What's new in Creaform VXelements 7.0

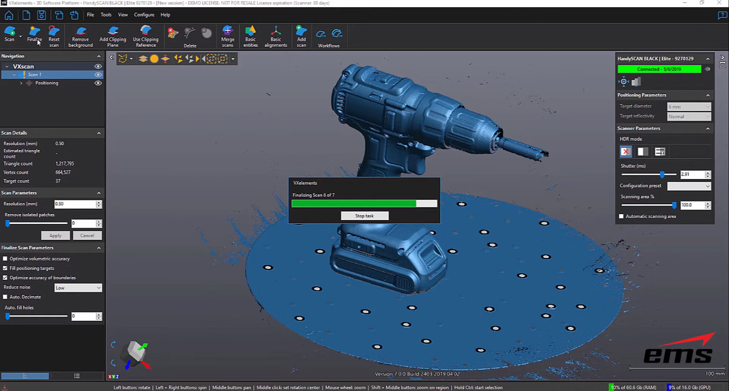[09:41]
And then you can go ahead and export it or do whatever you're doing.
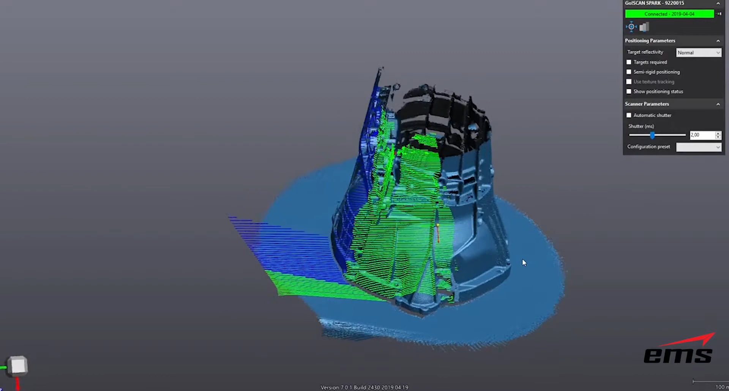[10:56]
So it's a real nice new feature, again, for the GoScan Spark and the HandyScan Black.
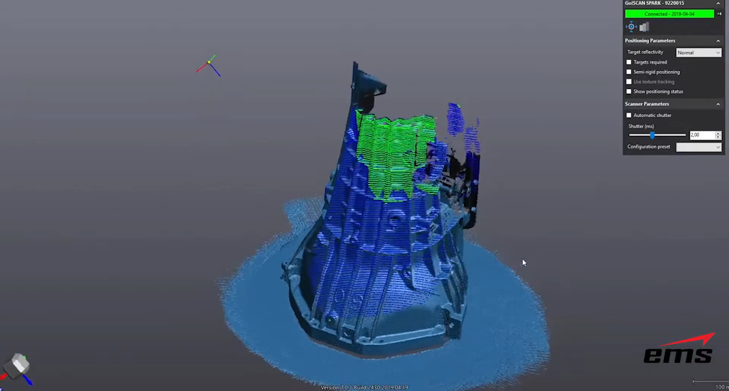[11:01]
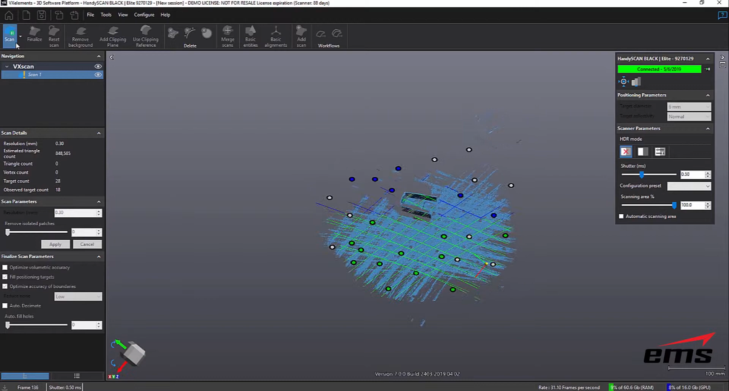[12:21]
If you notice here, we're scanning a part, and it's a small part. We're on a little, you know, manually rotating turntable like we use a lot.
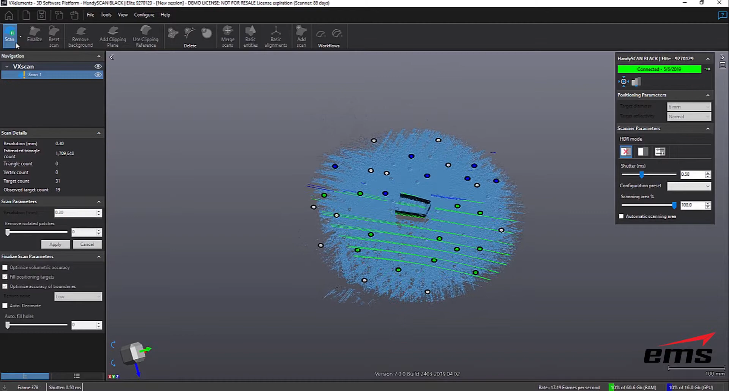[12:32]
But you can see the part is pretty small, and we're trying to scan it at a, you know, fairly high resolution of 0.3 millimeters. So let's zoom in here a little bit, and you can see it. So it's a small part, but we're getting a lot of data we just don't need.
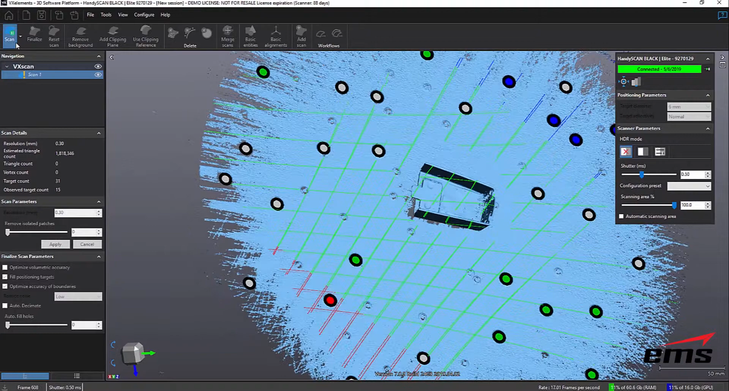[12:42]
Now, of course, we could do the clipping plane and some of the other stuff we showed.
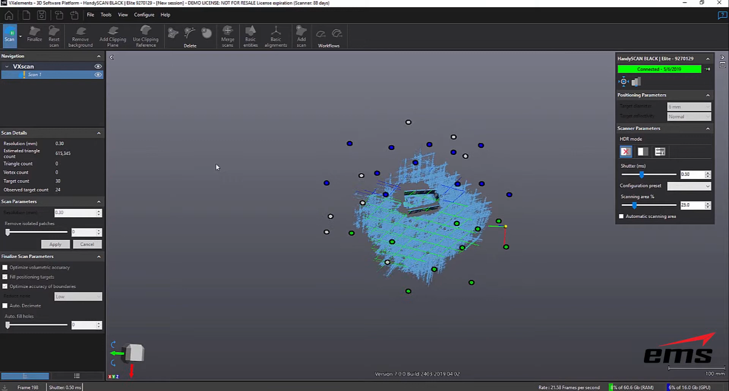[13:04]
But you'll notice it's still seeing the targets beyond that area.
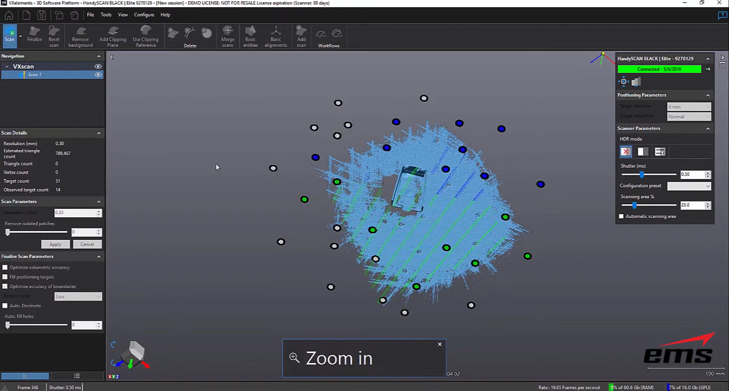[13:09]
So it allows us to gather the targets in a bigger area, which can be helpful.
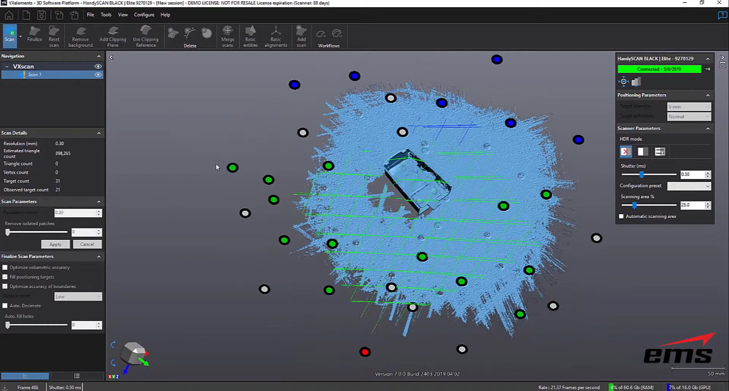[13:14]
But you can see we're just reducing the area that we can scan in, or it's actually going to collect data.
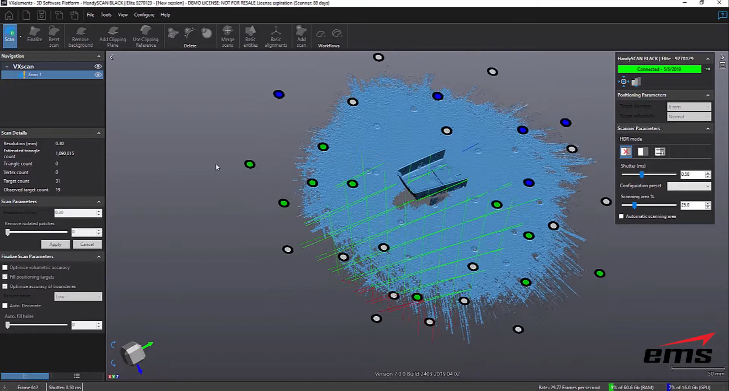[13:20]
So it's a nice tool, especially when you're trying to do higher res scanning and really get some fine detail. You just don't want a lot of extra data. So it's a really nice tool to be able to do this.